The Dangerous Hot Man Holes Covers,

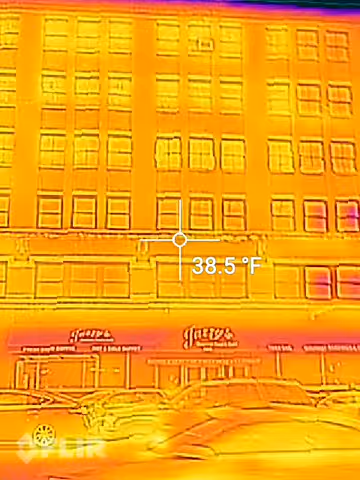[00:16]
On screen: spot 38.5°F
Looks like I could tell who's not.
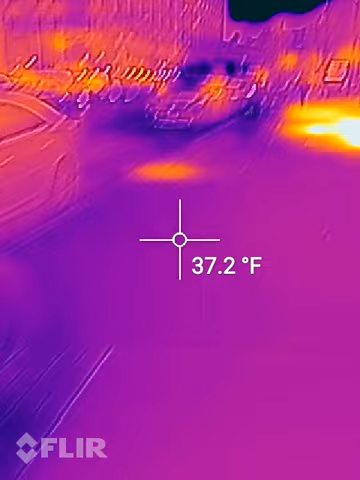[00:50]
On screen: spot 37.2°F
Okay, you got heat escaping from this manhole.
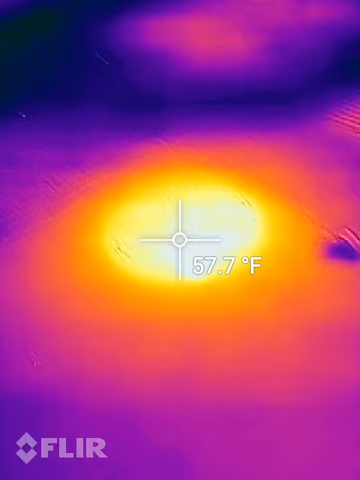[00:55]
On screen: spot 57.7°F
57.
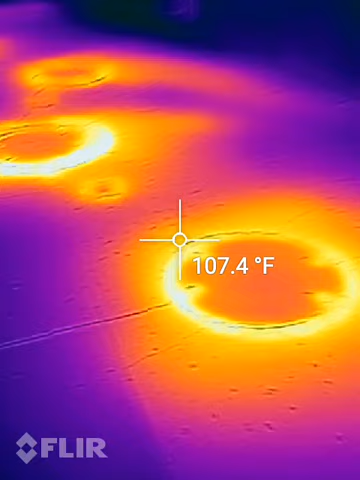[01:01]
On screen: spot 107.4°F
These, you could get a nasty burn. It's
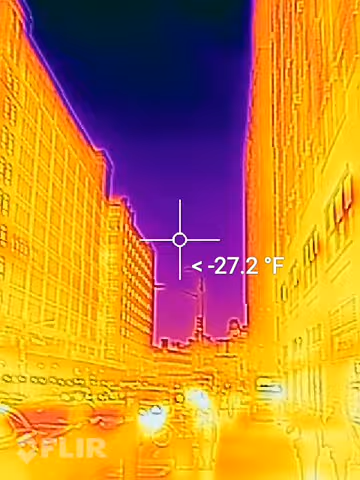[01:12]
22. 42 degrees right now. Then these right here, the hottest point is 166.
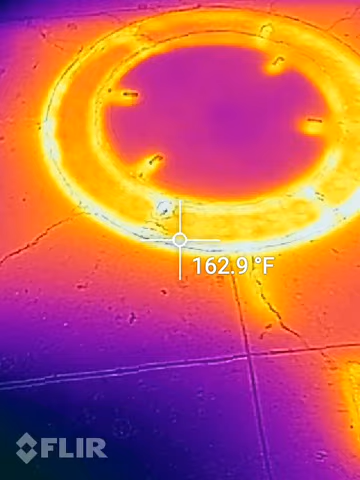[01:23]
On screen: spot 162.9°F
Wow. A lot of heat loss on these suckers. Let's see what's the hottest one.
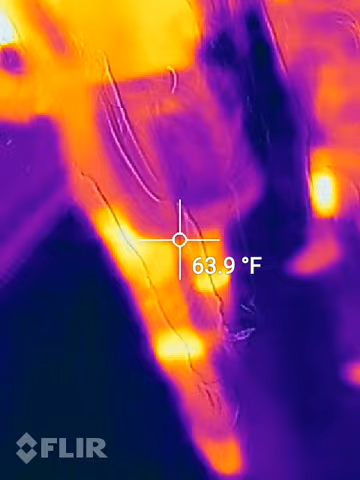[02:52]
On screen: spot 63.9°F
Okay, there's no rats on the.
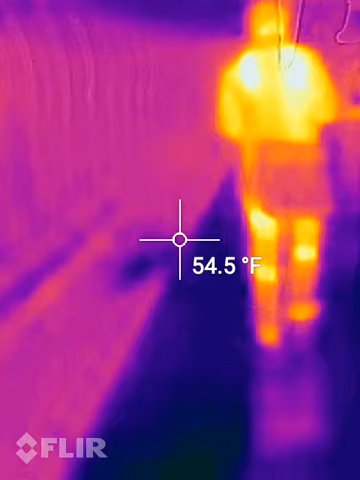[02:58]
On screen: spot 54.5°F
I don't see any rats on the track.